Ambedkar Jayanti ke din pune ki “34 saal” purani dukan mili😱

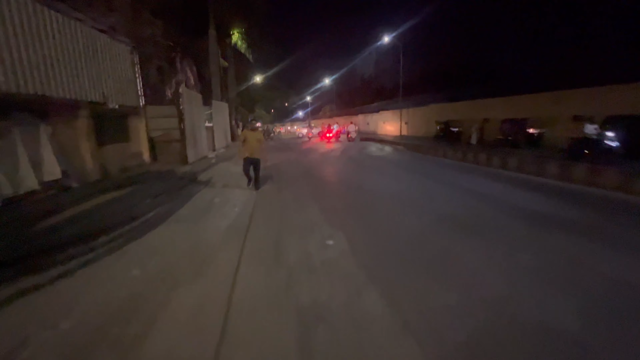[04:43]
यहां पर बैरिकेट लगे हुए है यह देखो है रहा